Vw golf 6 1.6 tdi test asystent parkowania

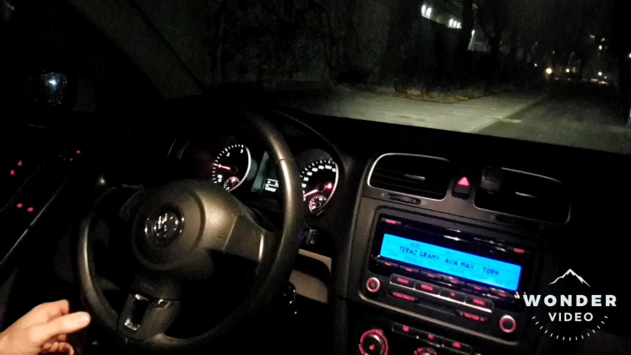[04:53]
Tak, wrzucimy bieg wsteczny, jest, wyszukał. Dobrze, pokazuje nam, że mamy wdusić bieg wsteczny. Działa. On teraz będzie sam parkował. A ja sam mogę tu robić takie balety.